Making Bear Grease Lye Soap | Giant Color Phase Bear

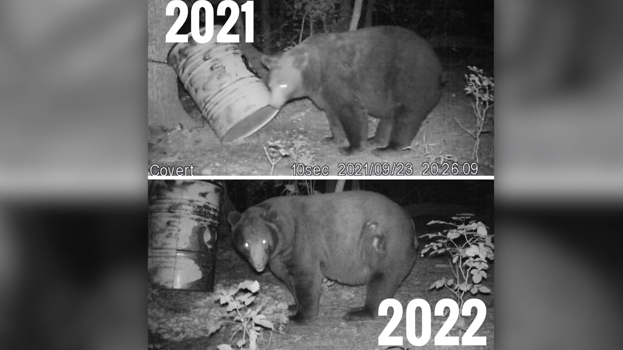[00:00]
The hunt for this bear grease began a few years ago, as this bear was only coming in at night.